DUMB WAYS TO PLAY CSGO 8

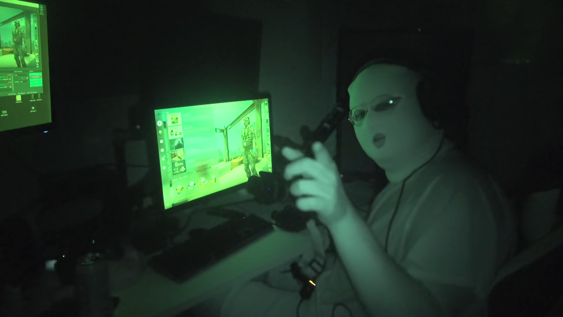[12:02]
As you can see on that camera, you will see how it looks like when we have night vision on.
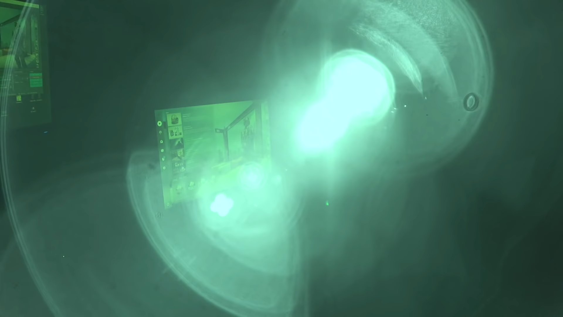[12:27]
Yeah. And in this camera, you can see that it's still really dark. It's just when we have night vision, it looks like it's bright.